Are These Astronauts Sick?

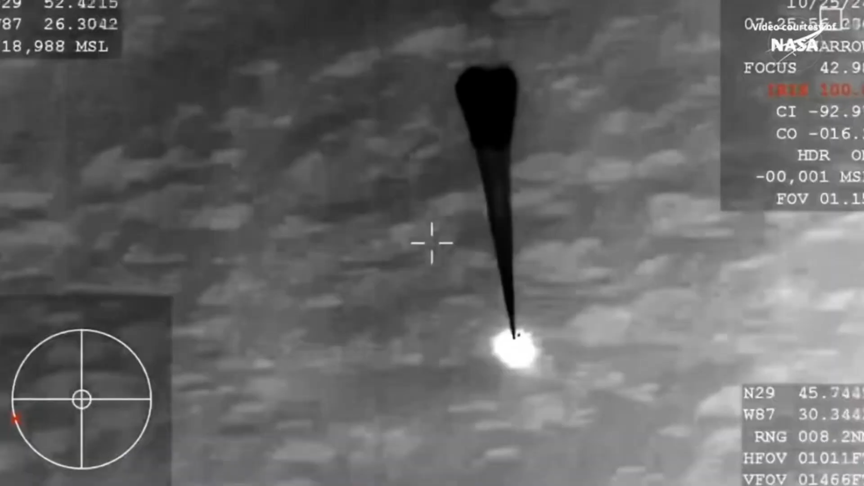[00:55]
So as I said, on October 25th, 2024, the Crew Dragon Capsule Endeavor returned to Earth,
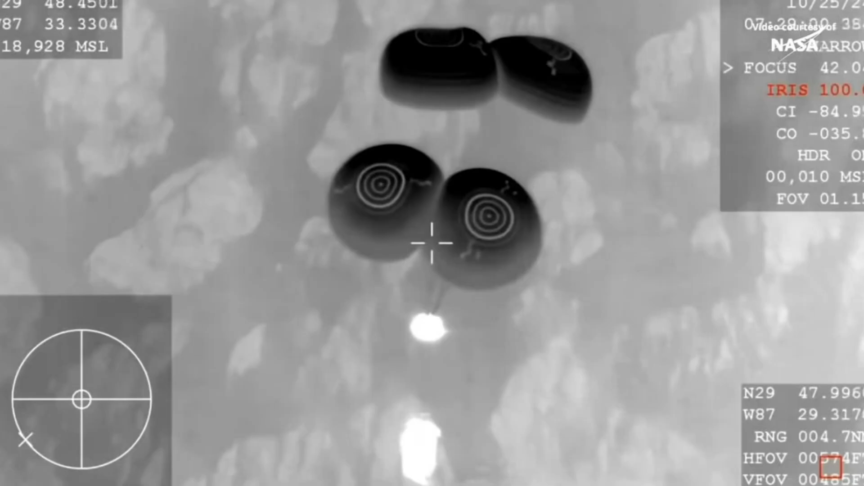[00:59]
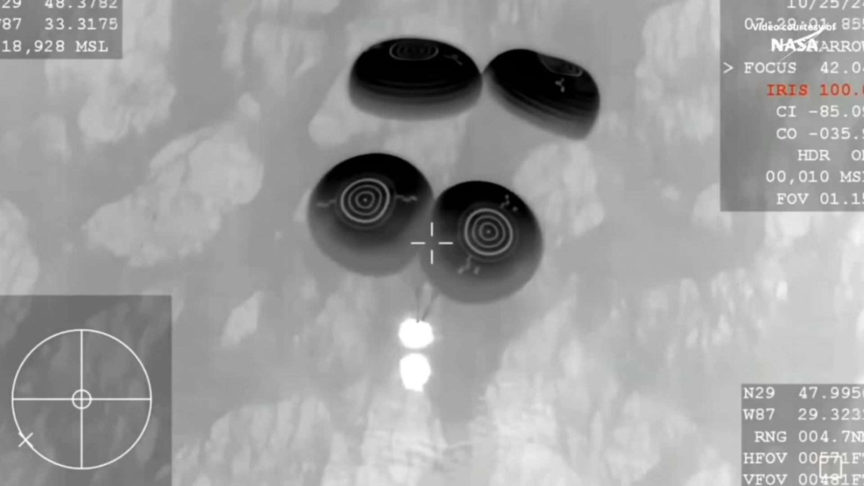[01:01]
splashing down in the Gulf of Mexico off the coast of Pensacola, Florida.